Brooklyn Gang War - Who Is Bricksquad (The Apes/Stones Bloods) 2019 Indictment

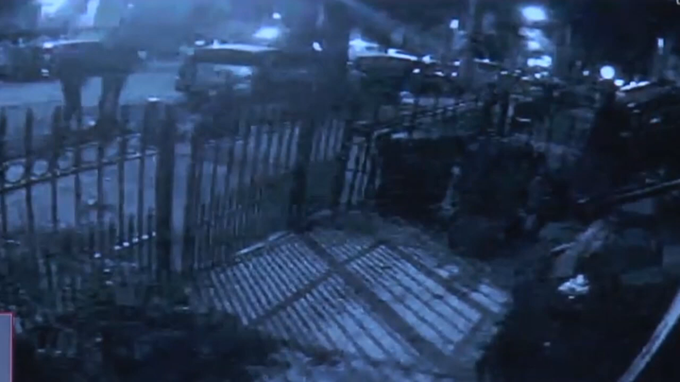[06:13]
footage showed them walking together and when fernandez was about to open up the gate the person ja takes out the gun and shoots him in the back he missed so he shoots again and this time hits fernandez in the neck we cannot show the shooting sadly the gang was mistaken and fernandez was not cooperating